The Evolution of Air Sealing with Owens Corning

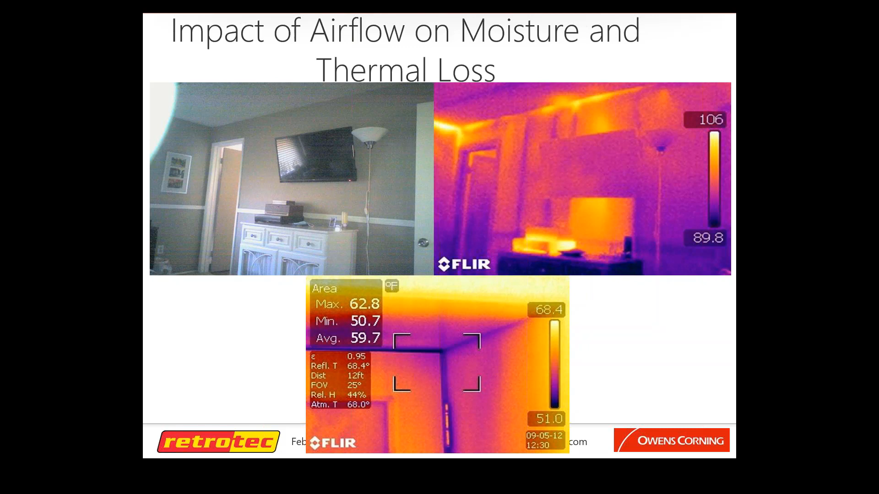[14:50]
On screen: max 62.8°F, min 50.7°F
They don't see the room on the right. And how important managing your moisture strategy and your air strategy and the thermal loss that comes along with this, how important that is to the overall comfort of the home.